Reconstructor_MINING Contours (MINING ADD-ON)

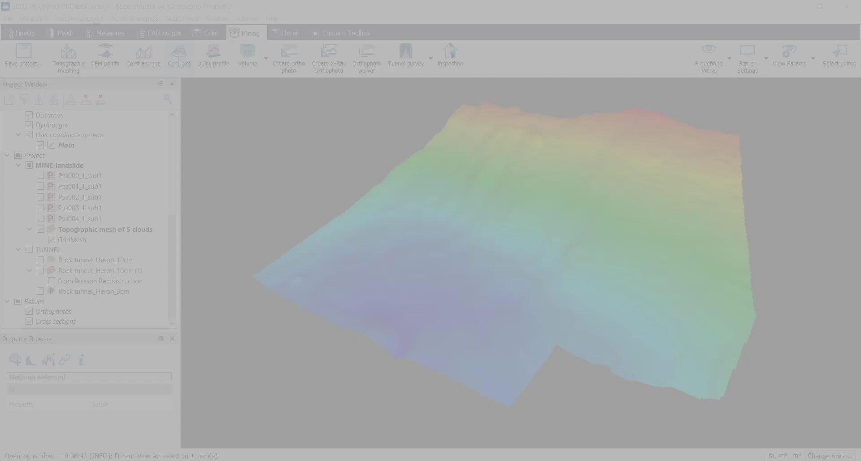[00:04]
Let's see quickly and easily how to use the Reconstructor Contours tool. The Contours tool, only available in the mining add-on, is a fast way to extract contours lying, namely iso-lines, from pointouts and mesh models.
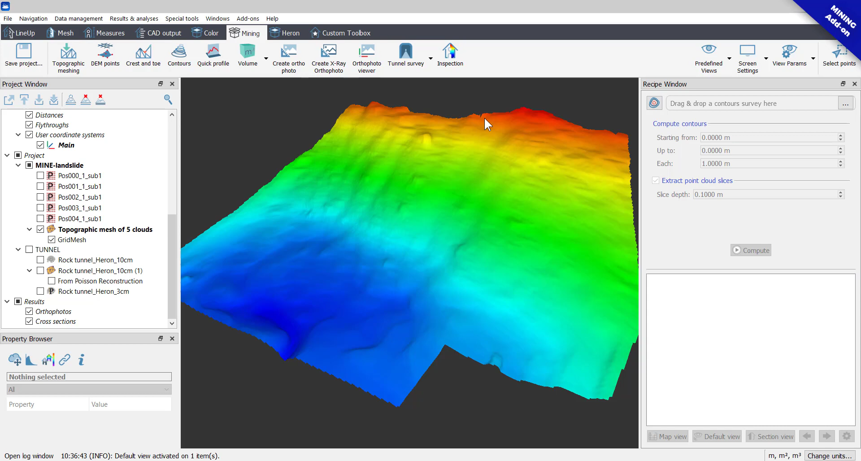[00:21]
In this tutorial, a mesh model will be used. Click on the Create New button to add a contour survey to your project. Automatically, cutting planes parallel to XY plane will be displayed.
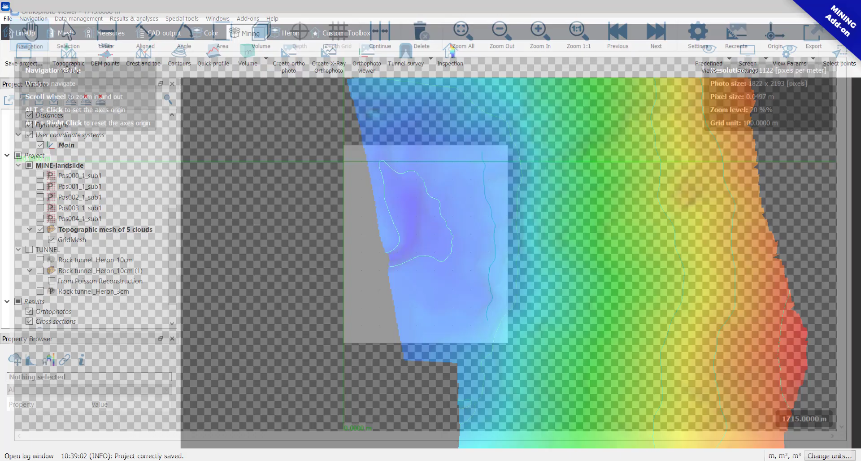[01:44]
A new group of items is now by labeling the project window, including horizontal cross-section, which are polylines.
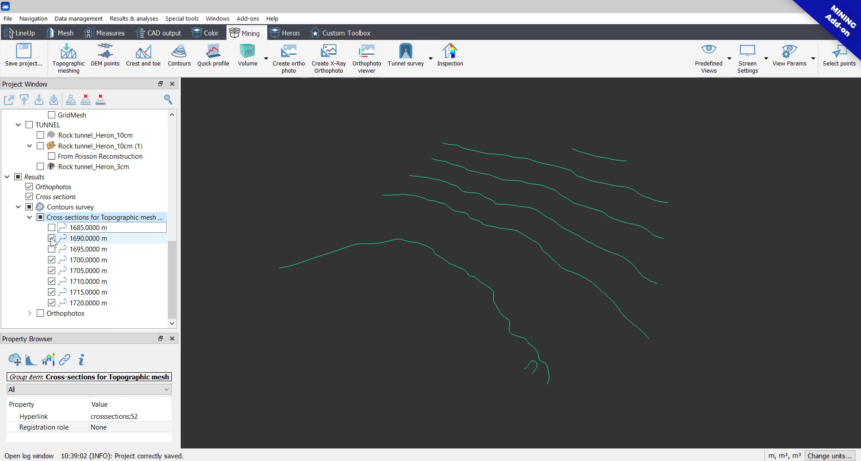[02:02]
And the orthophotos visible in the View Survey.